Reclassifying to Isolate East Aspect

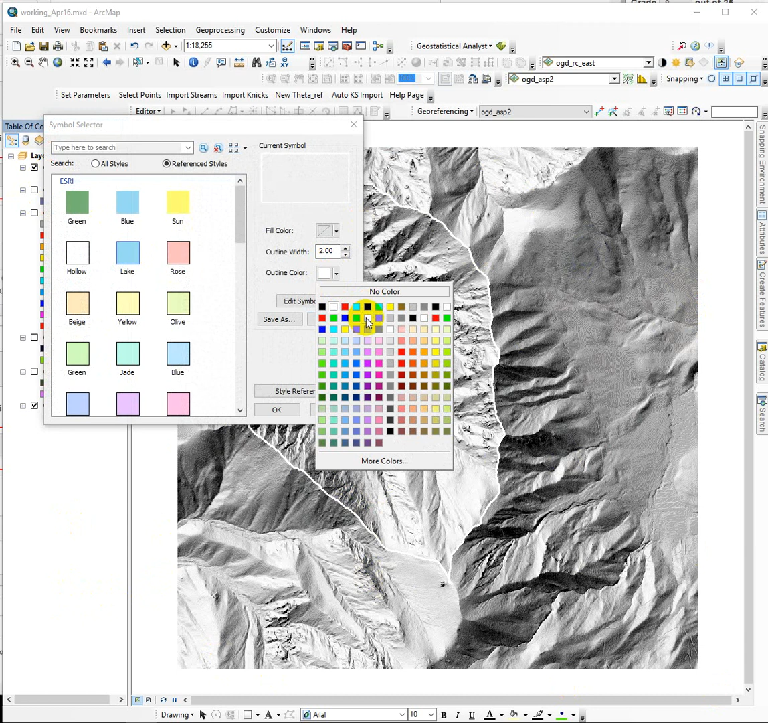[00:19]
but specifically for this watershed, which is outlined in white. I can change that so it's easier to see against this one right now. So basically from the elevation values, we can calculate slope and aspect. Aspect is the direction that the slope is facing, but we generate both directly from the DEM or the elevation values. And then a couple of things we ask you to do is just kind of break it apart and isolate all the cells or parts of the watershed that are facing east, and then also isolate all of the cells or parts of the watershed that are greater than 30 degrees in slope.
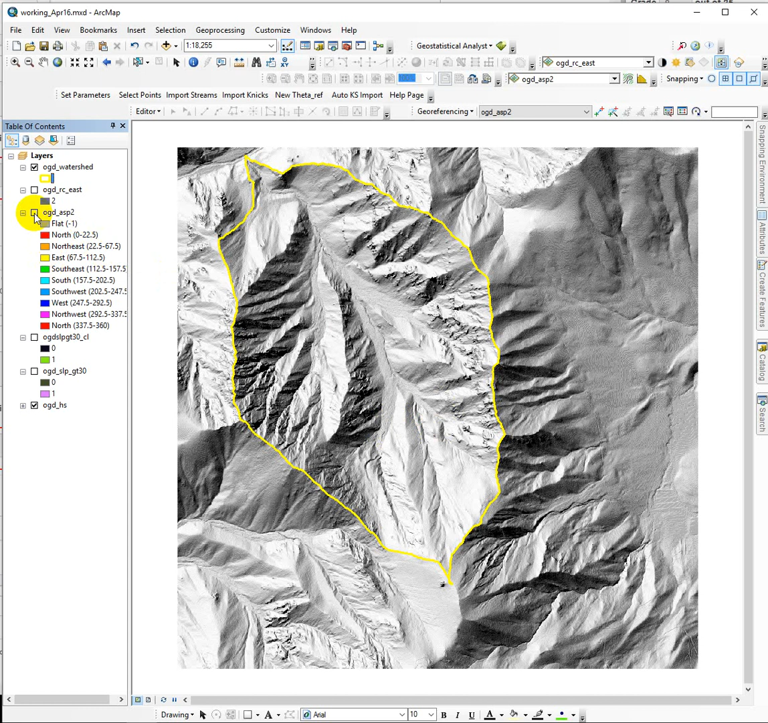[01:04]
So that's the gist of it. And then the kind of other task is to take the mean average, the mean or the average slope for the watershed. And we use the zonal statistics tool to do that. So just let's start with aspect. If I turn on the aspect that's calculated from that raster, it should look something like this. It comes in classified, and the colors tell us a class.